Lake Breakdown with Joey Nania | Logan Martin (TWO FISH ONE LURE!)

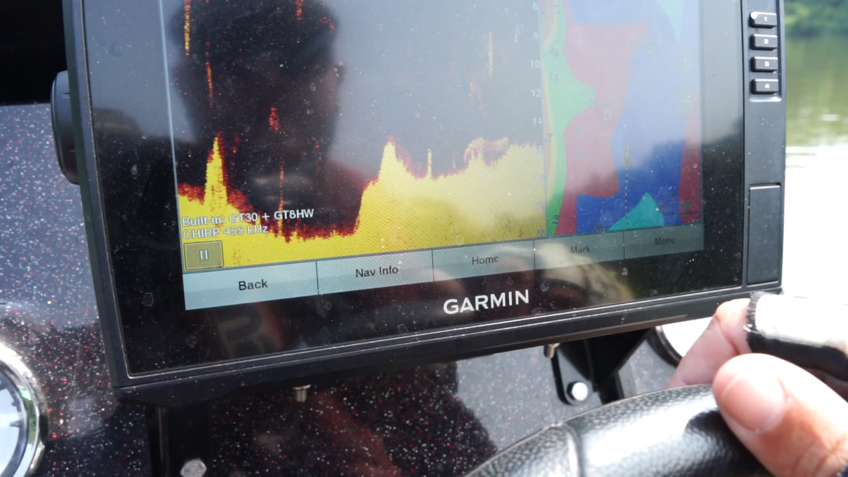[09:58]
all right guys so this is what you're looking for right here we're out in the middle of the river